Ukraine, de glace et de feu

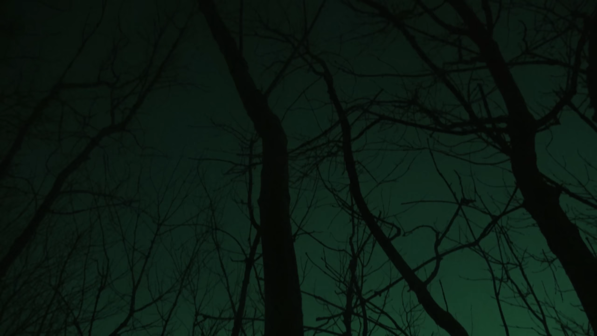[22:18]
We spent the night in this tiny place, where it's forbidden to fall asleep.
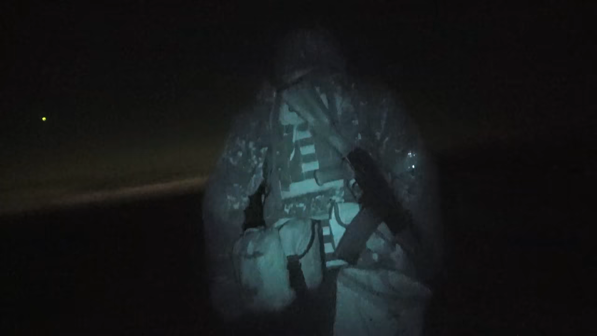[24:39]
As night fell, the man retreated to the main trench.